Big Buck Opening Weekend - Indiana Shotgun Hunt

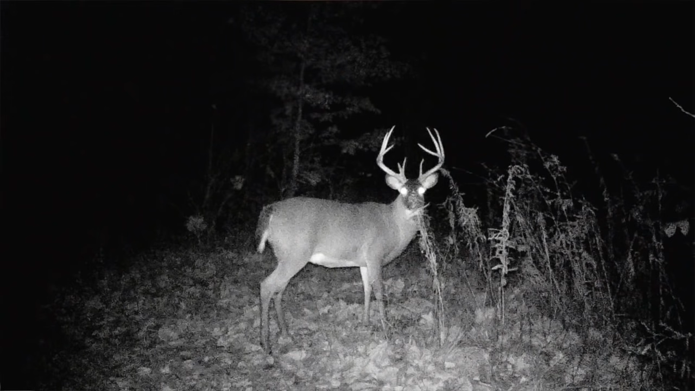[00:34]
And it's a big one, so we're hoping it walks by this morning, or at least another nice buck maybe comes by.